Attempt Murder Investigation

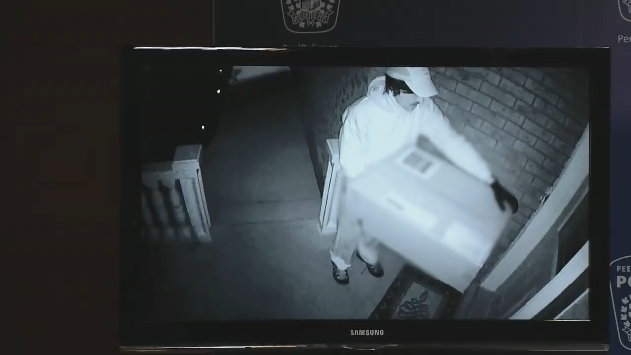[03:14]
You'll see that the suspect was wearing a glove, a baseball style cap, and possibly some other head covering under the cap. The suspect made no effort to disguise his face and investigators have been working to obtain the best possible images of him. We are confident with assistance from the public and with current facial recognition technology.